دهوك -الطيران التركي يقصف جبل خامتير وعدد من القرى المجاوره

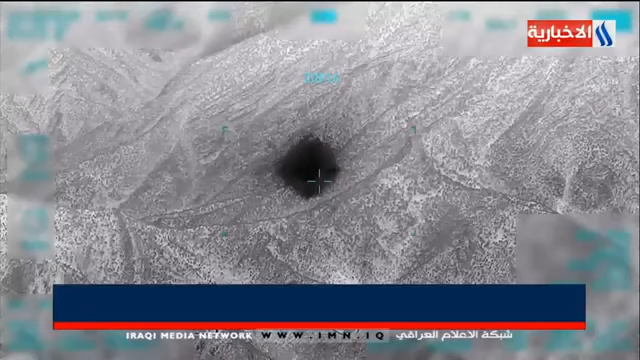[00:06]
ضمن الانتهاكات التركية المستمرة تواصل أنقرة خرق أجواء العراق والاعتداء على أراضيه إذا فاد مراسل الأخبارية العراقية بأن طائرات تركية قصفت أطراف قرية
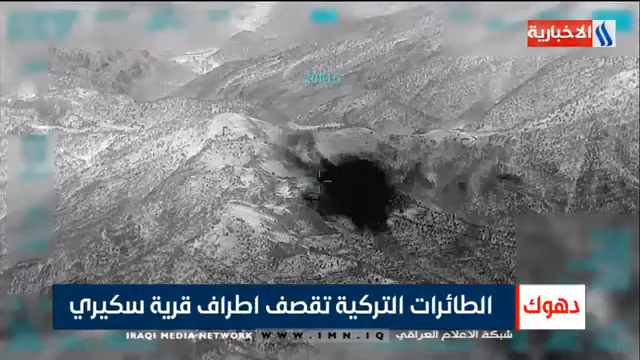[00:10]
سكيري في جبل متين التابعة لقضاء